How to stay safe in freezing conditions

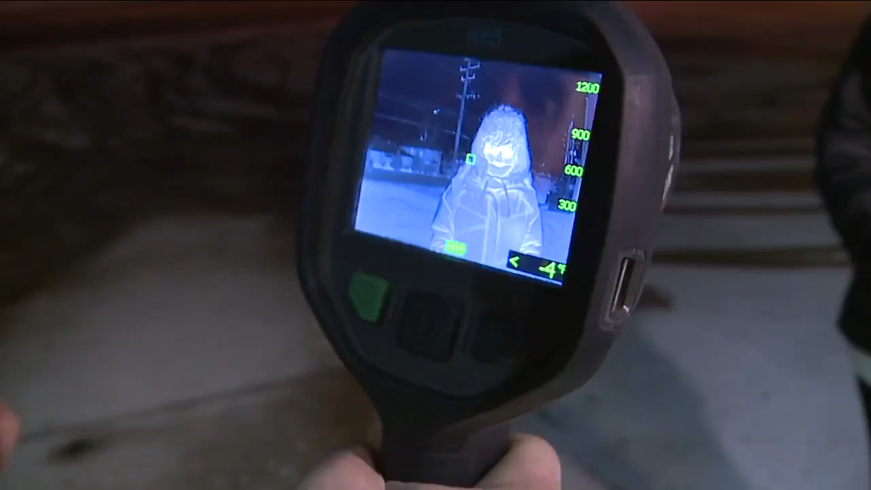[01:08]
In this video from Parma Fire Department's thermal imaging camera,
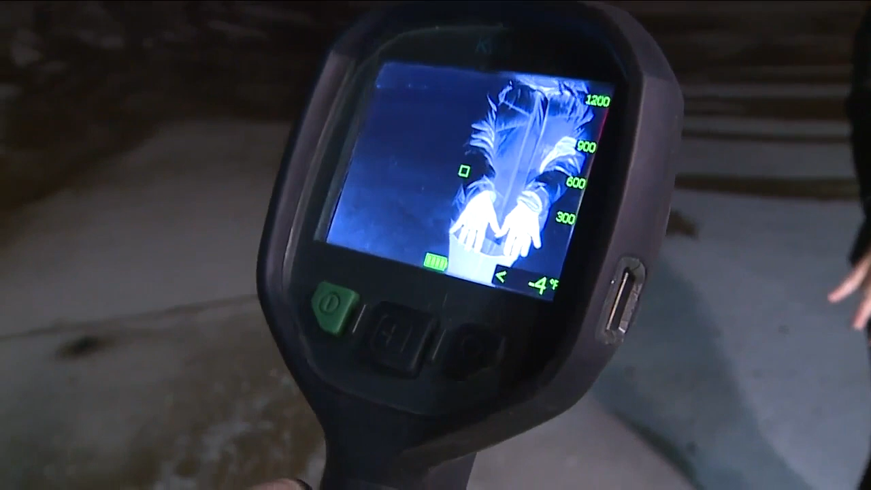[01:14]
you can see just how fast a person loses body heat when just taking off gloves or a hat.
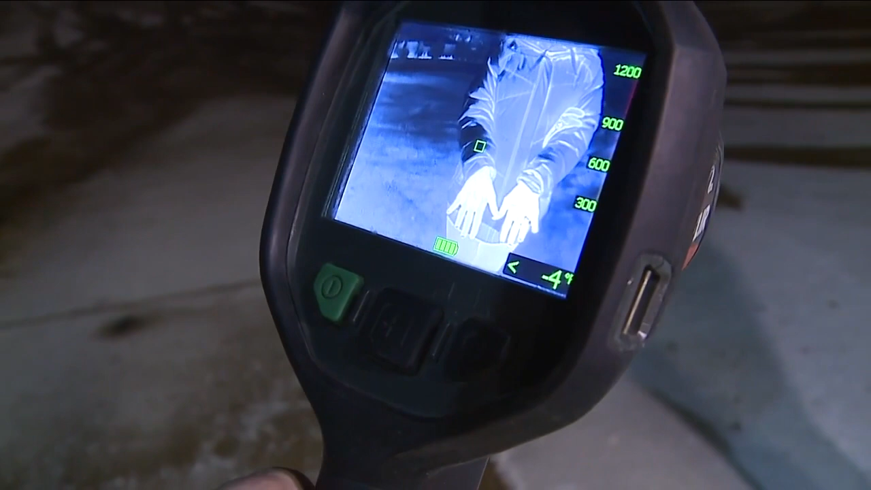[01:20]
This is why dressing properly is so important.